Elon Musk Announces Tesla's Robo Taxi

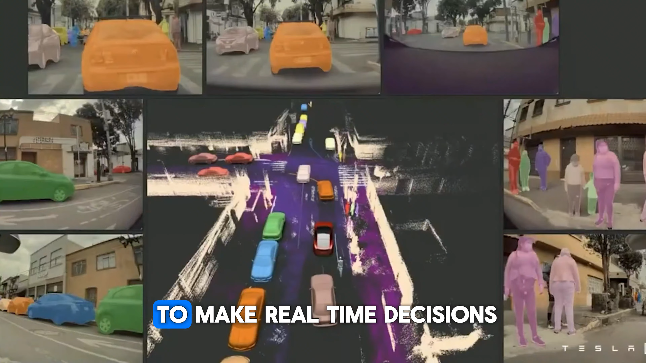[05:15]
It processes the data to make real-time decisions, navigating roads, avoiding obstacles, and adhering to traffic laws.